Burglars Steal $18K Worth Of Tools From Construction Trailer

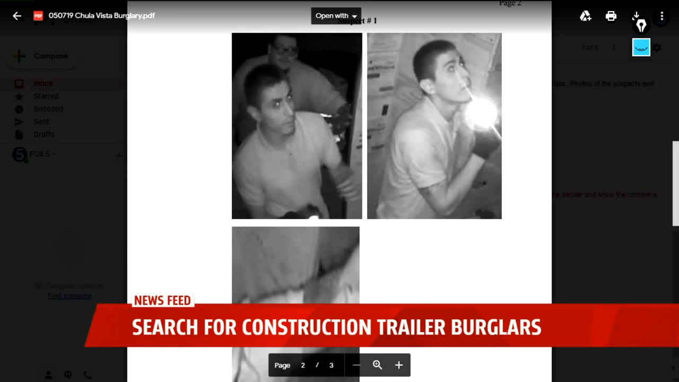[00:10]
The suspects, this is number one, took a generator, compactor, and a hydrostatic pump.
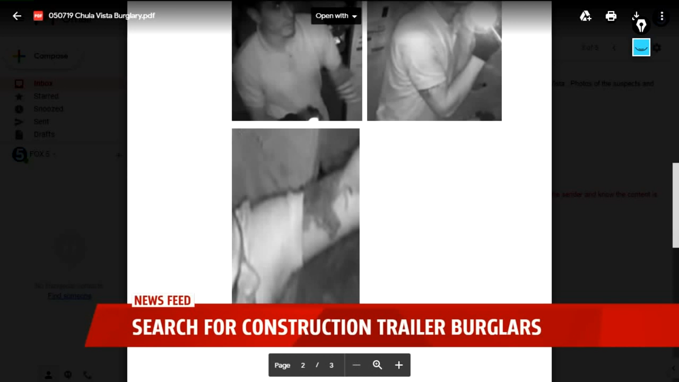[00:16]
And then at some point after they allegedly committed this burglary, they drove off in this vehicle here.